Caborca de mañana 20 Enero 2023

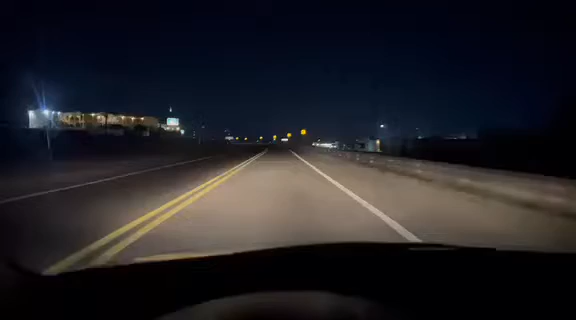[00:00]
Raza, muy buenos días, hoy 20 de enero del 2023, es hotel Caborcaín, venimos entrando a Caborca, carretera internacional, a la altura del héroeico colegio militar, manía N, donde se encuentra el colegio de bachilleros a mano derecha,
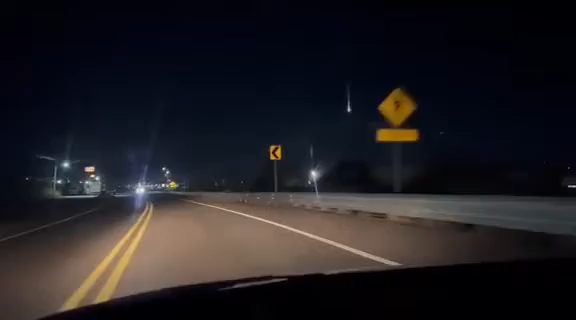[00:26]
este es el OXO, ahí está la comandancia,
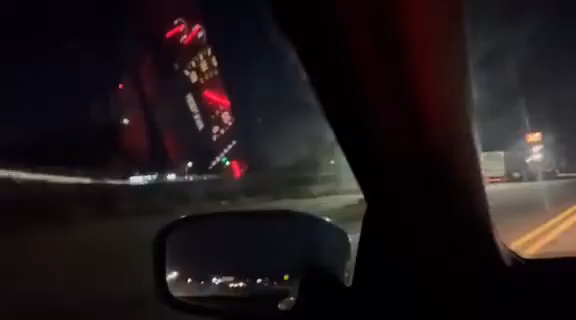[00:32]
esto es algo bien, algo bello para mi querido pueblo, ahí va, ahí está la comandancia municipal, aquí está el colegio de bachilleros, todos los que pasan por aquí, este es el kilómetro 107,
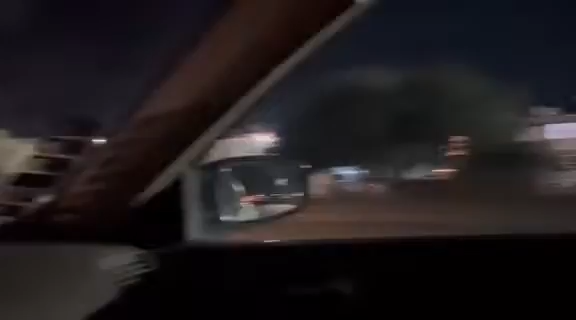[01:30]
y seguimos, hasta el Hotel Pápagos, está la llantera 24 horas, está chambean, muy macizo,
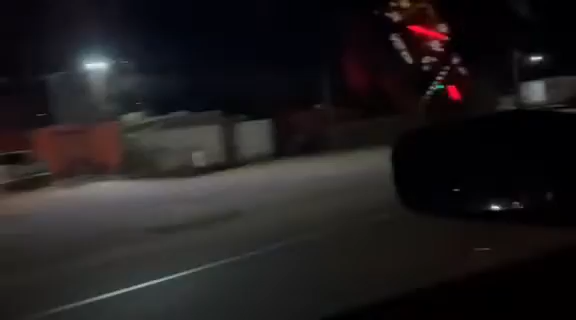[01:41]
Pitiquito, y Cabo Cacento, vamos a irnos por el puente, es un puente muy bonito,
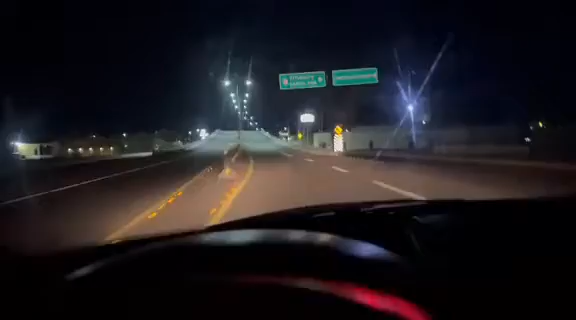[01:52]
vamos a subirnos, vamos a ver que nos venga a carretar andando bien, este es el camino, así se ve Caborca de noche, de madrugada, son cerca de las 5 o 4 pasadas de la mañana, de madrugada, miren que bonito se ve, este es mi pueblo, esta grosón, allá se ve, miren, miren que bonito se ve, algo bello,
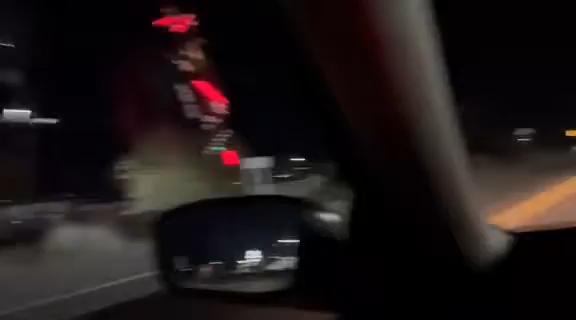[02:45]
el único autorizado, para vender cristal, aquí, así que, si viene, pues luego, si estáis, su parabén, se ha quebrado, y seguimos, este es el panteón, la verdad, esa se la aventó, Karina García, cuando era presidente, algo bien,
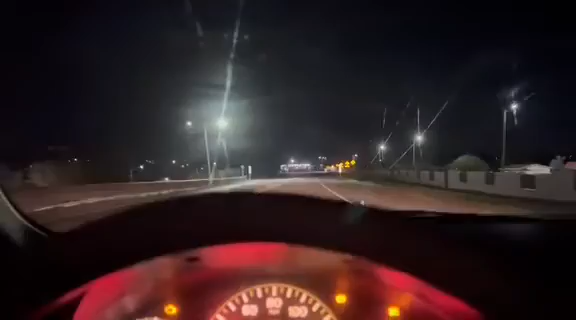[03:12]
o hacenle, que me califiquen, este es el crucero, de la muerte, ya que, los traileros, no los respetan, a veces, los invito, a que hagan alto, y hay topes, y hay altos, y hay todo, y bien señalado, usted puede ver, pero les vale, aquí es donde viene, el tren subo, para allá es la colonia, Esperanza, aquí hay otro alto, este es el gorralón, de Grudas Rodríguez,
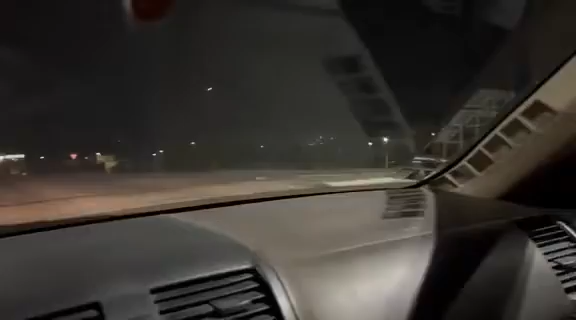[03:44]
Santana está, a 105 kilómetros, de aquí, nos venimos, está Albatros, su mano derecha,
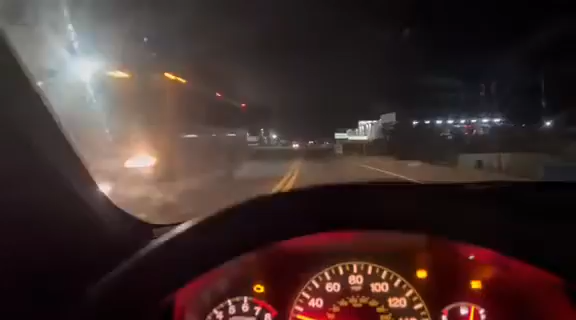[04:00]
este puente, el alto, que es la colonia, el alto, que tiene años, y no se ha pasado, mire, tiene la grieta, ahí en medio del carril, se ve para abajo, mire, ahí está, y no hace la autoridad, federal, nada, es un zanjón, si tú vienes en bicicleta, ahí te vas para abajo,
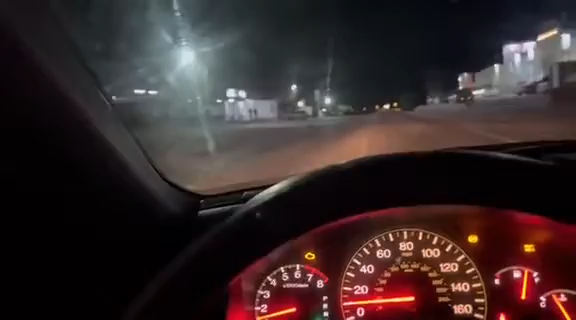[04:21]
nadie lo ha visto, nadie, pues este es Caborca, aquí está Motel, Los Arcos, y este es Mitroparte, Raza, ahí viene el Machaca, Suárez, Mitroparte, si tú vienes del lado de Mexicalio,
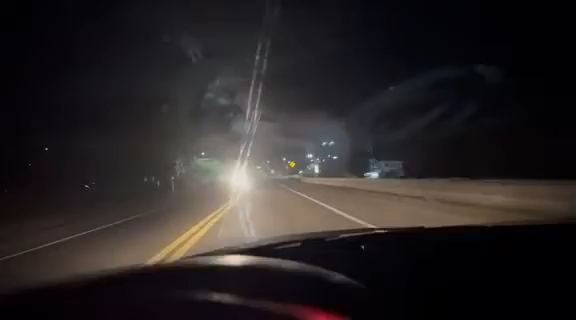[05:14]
México, Tijuana, y aquí vamos de fuera ya,
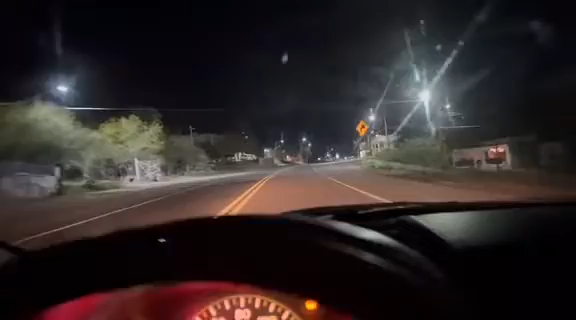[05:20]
esto es, el Oxxo, otro Oxxo,
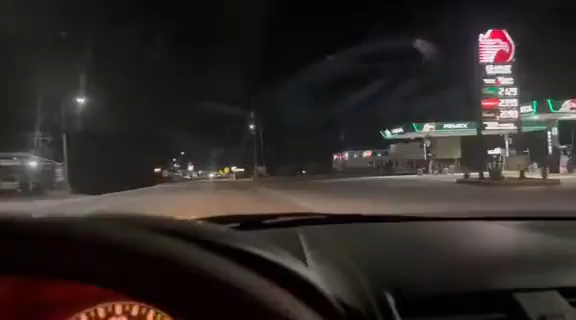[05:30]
está una, gasolinera, en Teddy Queen, y nos retiramos, nos vamos con otra gasolinera, y otro Oxxo, esta es la salida ya, apitiquito bonito, donde aquí en mi querido Caborca, no pasa nada, no pasa nada, ni va a pasar, si pasa, pues les vamos a informar, les recuerdo que, le den me gusta, compartanla, y, y aquí no pasó nada, ni va a pasar,